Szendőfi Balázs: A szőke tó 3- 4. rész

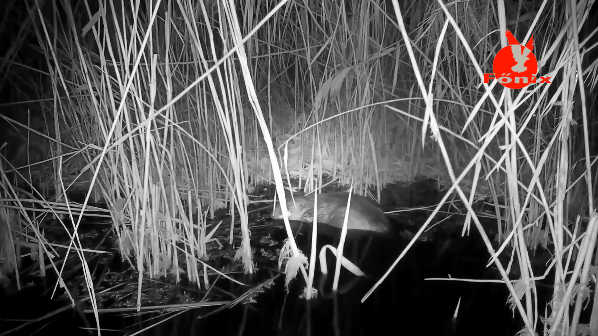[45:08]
A hód a hajdani prémvadászat miatt pusztult ki a Kárpát-medencéből,
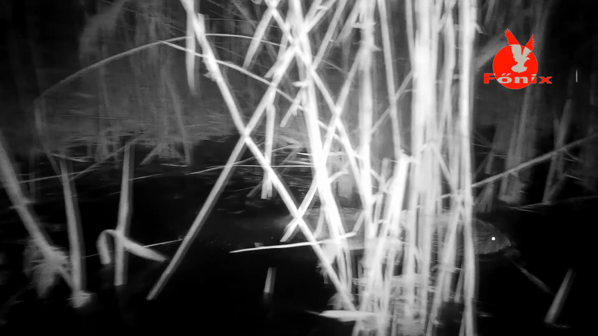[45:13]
visszatelepítése nyomán azonban már szinte bármelyik vízünknél előfordulhat.